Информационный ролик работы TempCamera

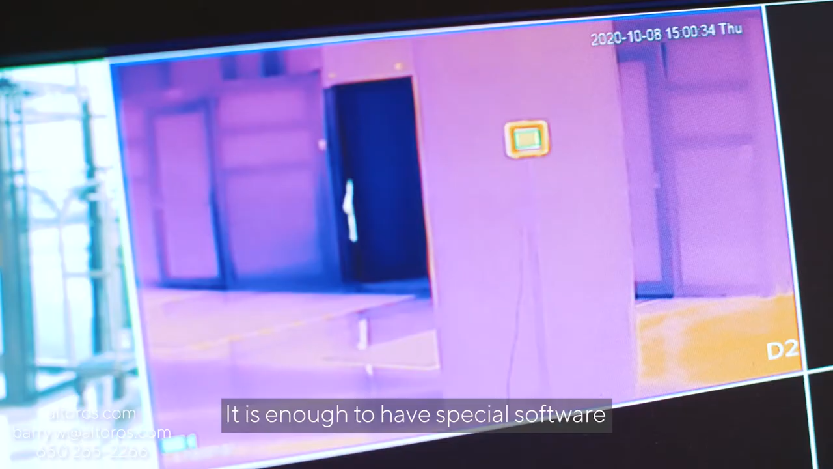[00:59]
It's enough to have special software and a person assigned to track the temperature of guests.